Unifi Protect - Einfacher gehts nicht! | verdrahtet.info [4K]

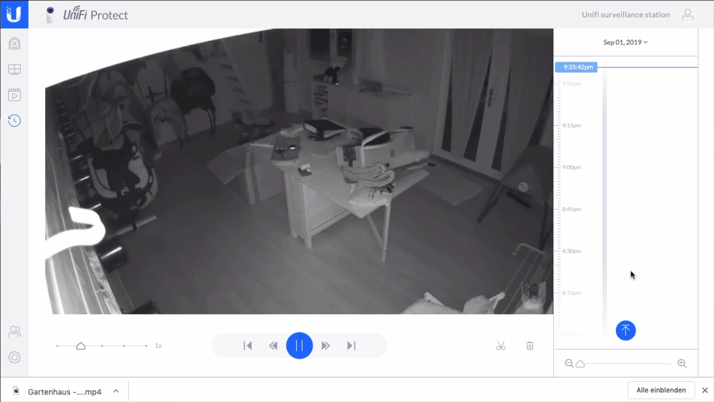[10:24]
um das zum Beispiel weiter zu schicken oder um es irgendwie nochmal zu speichern und zu archivieren oder ähnliches. Diese Möglichkeiten haben wir ja auch nochmal.